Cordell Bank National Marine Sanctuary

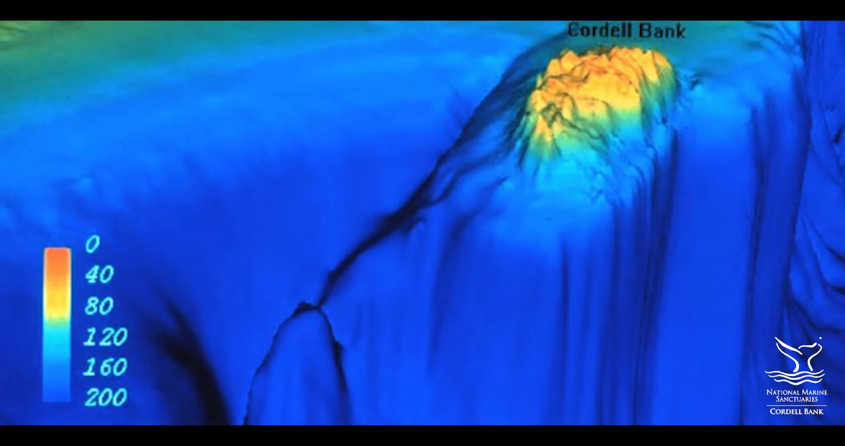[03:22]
The bank sits at the edge of the continental shelf and rises abruptly from the soft sediments of the shelf
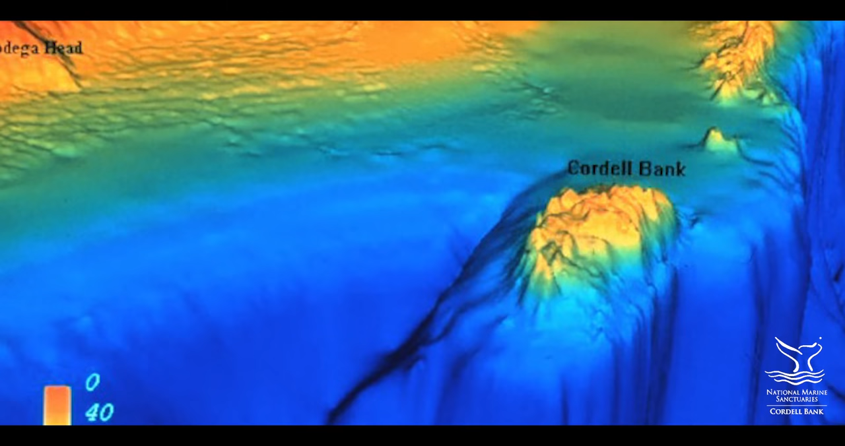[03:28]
to within 115 feet of the ocean surface.